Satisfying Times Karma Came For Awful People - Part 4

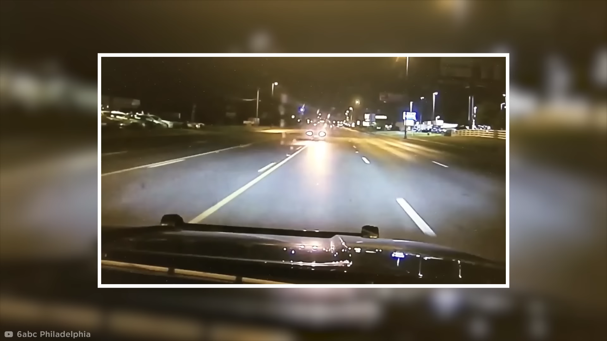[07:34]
Thankfully, he's not a threat for very long, and parks himself right in front of the police, by slowly crashing into their bonnet. He takes a moment to realize what's going on, but when he does,